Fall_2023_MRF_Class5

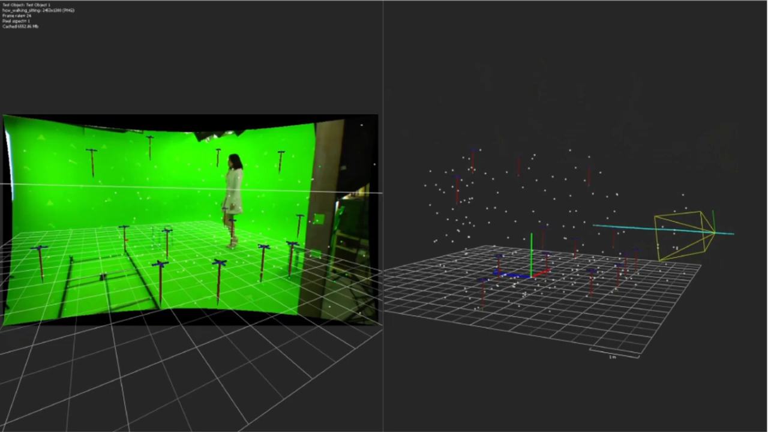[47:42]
In After Effects, we don't really ever see this scene because it's kind of hidden from us. So After Effects doesn't want to scare anybody. But if you use like a real 3D tracking software, you will see a 3D view of it.